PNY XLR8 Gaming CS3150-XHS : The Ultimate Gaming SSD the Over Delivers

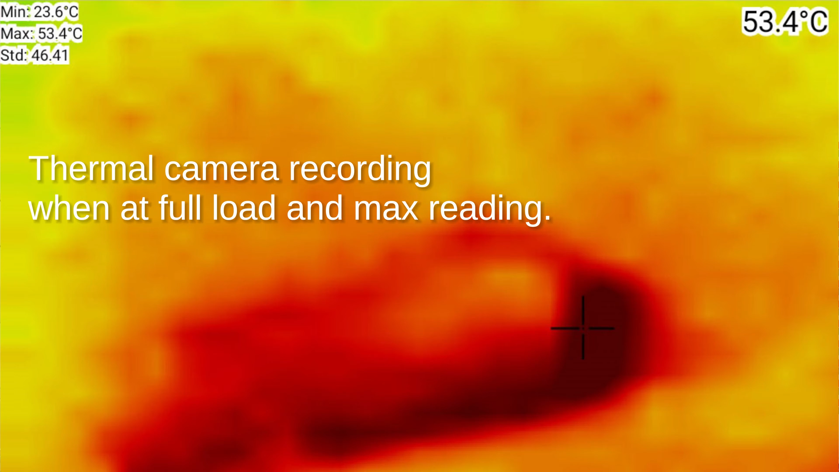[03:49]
On screen: spot 53.4°C, max 53.4°C, min 23.6°C
after doing both the benchmark and after leaving it for a while it does go down to as low as 40 degrees celsius.